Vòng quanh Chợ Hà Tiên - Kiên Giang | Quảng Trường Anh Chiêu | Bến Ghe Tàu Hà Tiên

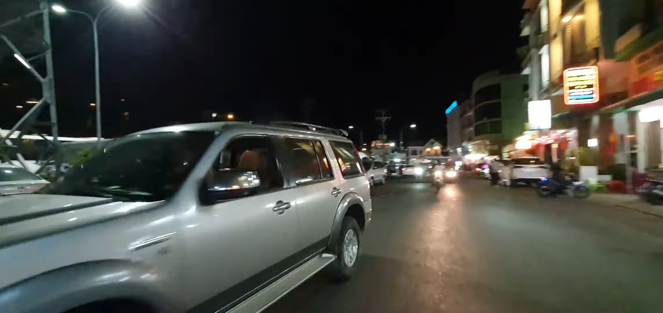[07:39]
bãi xe, xe là khách du lịch ta đậu xe ở đây để vào trong chợ nè.
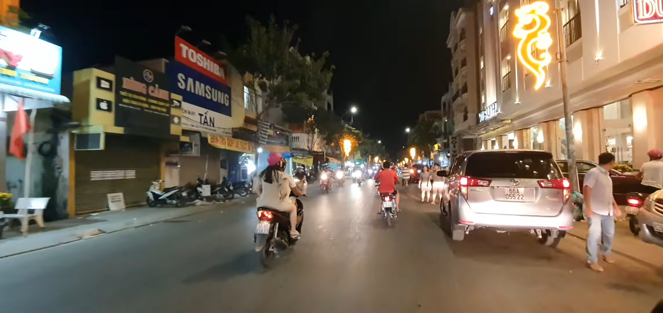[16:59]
Đây ha, cặp bên hông đây là cái nhà khách sạn rồi đó.
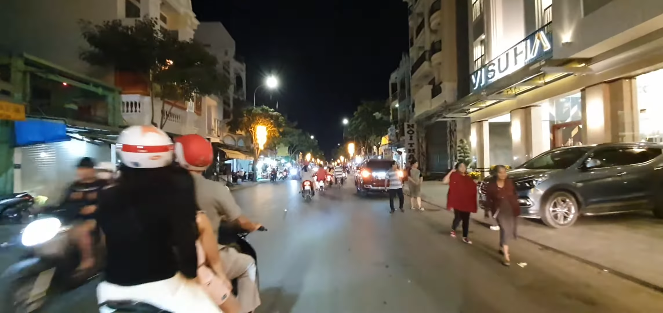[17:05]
Dạ. Đây là phường Pháo Đài, đi về như là vị trí gọi là chính Đằng Tiên. Hướng tiếp theo phía trước chúng ta là chuẩn bị qua tới phường Đông Hồ. Đường đây chúng ta đang đi là đường Trần Hầu. Trần Hầu ha. Đường này được coi là sung túc nhất ở thành phố Hà Tiên hiện tại.
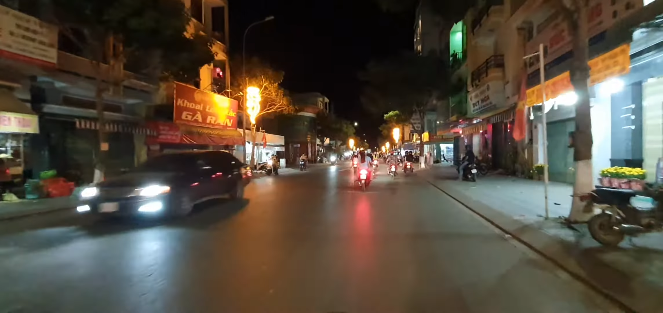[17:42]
Bây giờ có cái khu lấn biển rồi thì sau này không biết như thế nào, nhưng mà hiện tại đang là đường chính rồi.
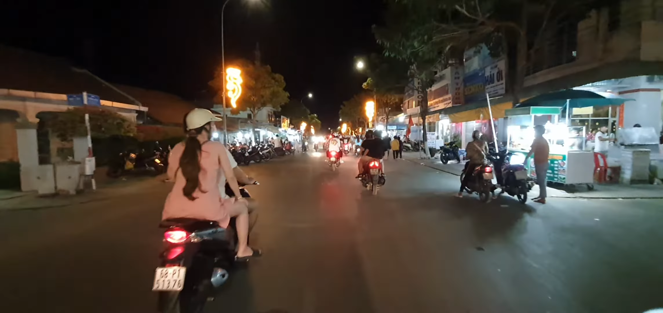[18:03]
Đây chính Đằng Tiên nè các bạn. Chút xíu các bạn sẽ xem.
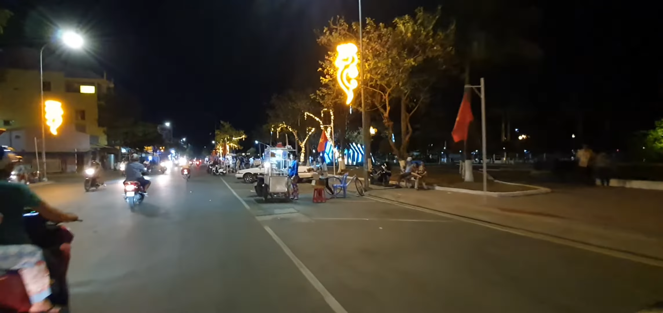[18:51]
Nhưng sau này bên Hà Tiên thì mới xây ra một cái cầu đó là cầu Tô Châu. Thì Tô Châu ở đây thì chúng ta nhìn thấy đó chính là hiện tại là cầu để phát triển lên cái nền kinh tế ở thành phố Hà Tiên hiện tại. Rồi, đây là chúng ta nhìn thấy phía trước chúng ta là chính Đằng Tiên ha.
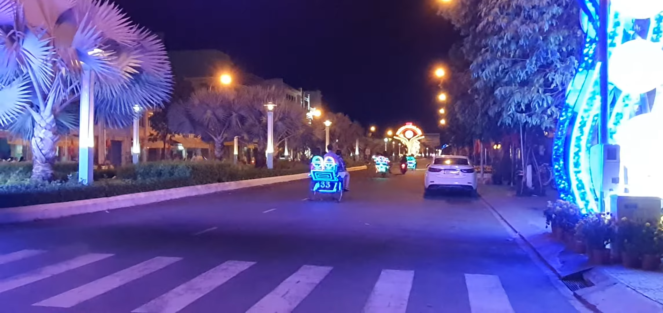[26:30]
Rồi về đây chúng ta nhìn thấy chúng ta phía trước chúng ta có những chiếc xe đạp xích lô đúng không?
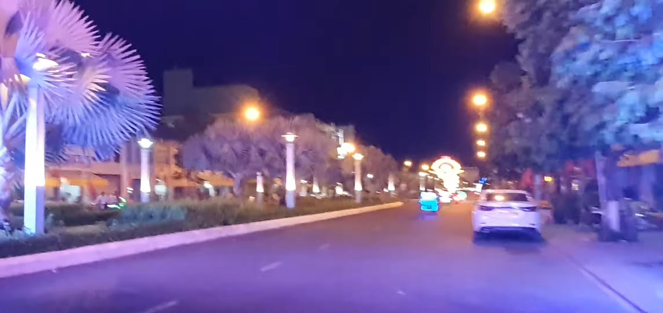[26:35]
Đó, mời chúng ta có thể là tham quan trên chiếc xe này ha. Chúng ta có thể thuê theo tiếng.
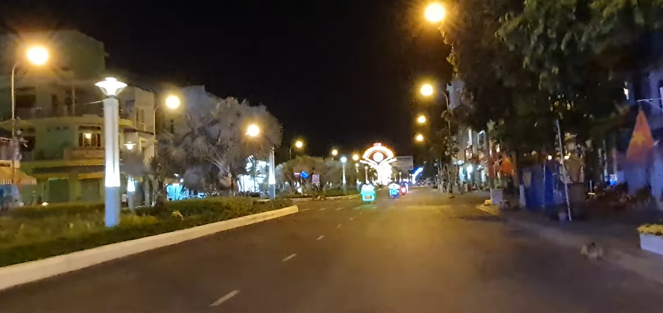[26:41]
Chúng ta đi chạy vòng quanh thành phố Hà Tiên. Thì Hà Tiên đây là mình đang chạy review sơ bộ thôi.
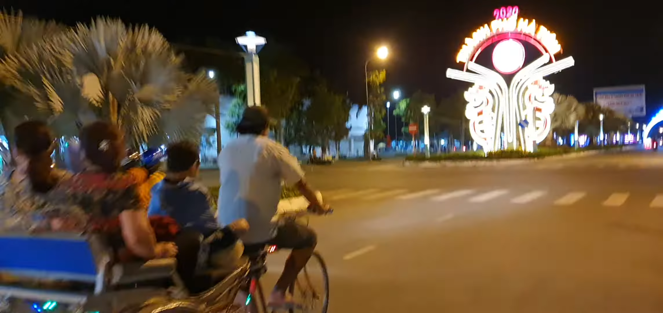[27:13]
Tham quan vào trong khu phố đi bộ đây các bạn.
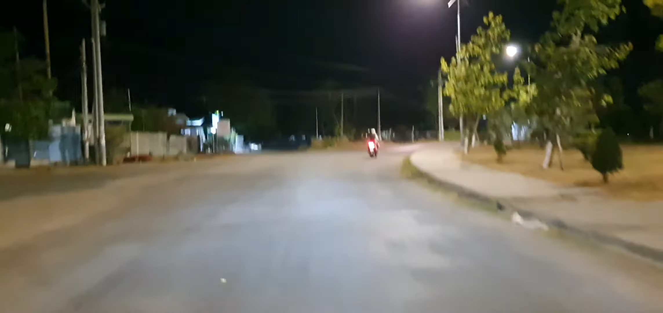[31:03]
Xuống bến ghe thì chúng ta thấy chúng ta chuẩn bị qua một cái cầu.
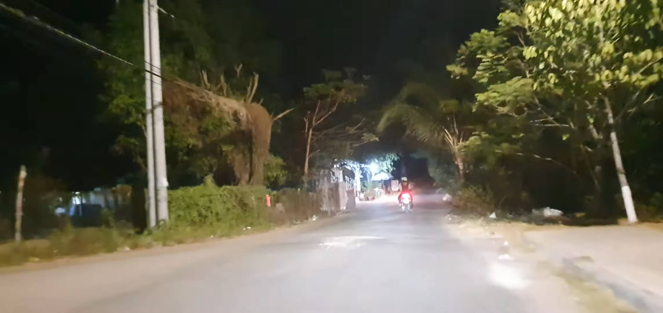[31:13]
Và cái cầu này được coi là cầu sắt hay các bạn.
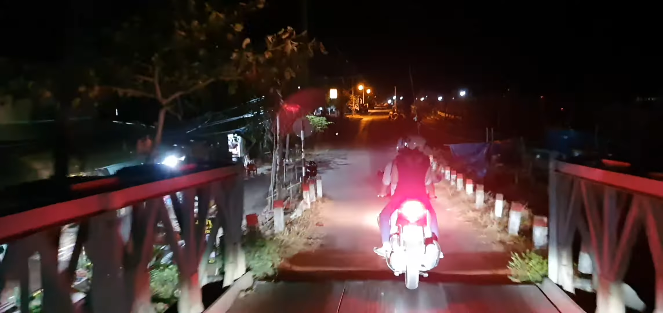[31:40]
À đây, bên hông chúng ta đang nhìn thấy những cái tàu ghe nè, người ta đậu ở đây, người ta về.
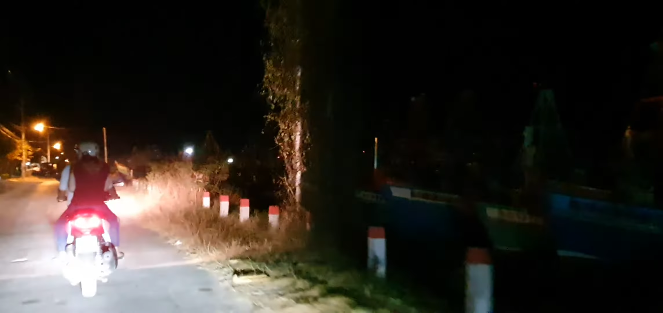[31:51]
Đây là dịp ăn Tết nè các bạn, các bạn xem thấy không? Đó, ghe tàu nè, rất nhiều luôn các bạn ơi. Đó, thấy chưa, cực kỳ nhiều luôn ha.
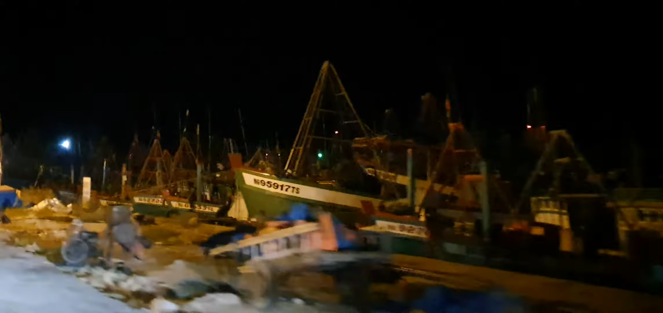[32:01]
Ghe tàu các bạn.
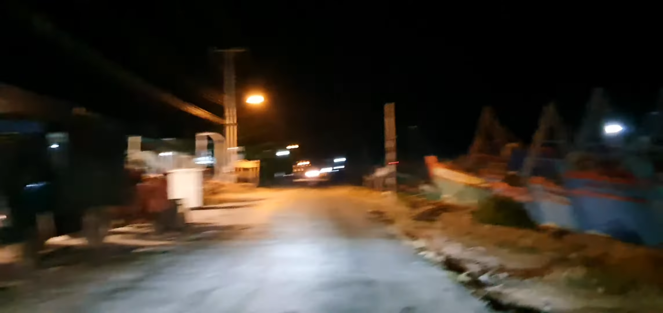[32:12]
Đây là bến ghe và bến tàu ha. Đó, chúng ta nhìn thấy không? Rất nhiều tàu luôn. Ghe tàu. Thì những ghe tàu này người ta có thể đi ra từ 20 ngày đến 1 tháng trời.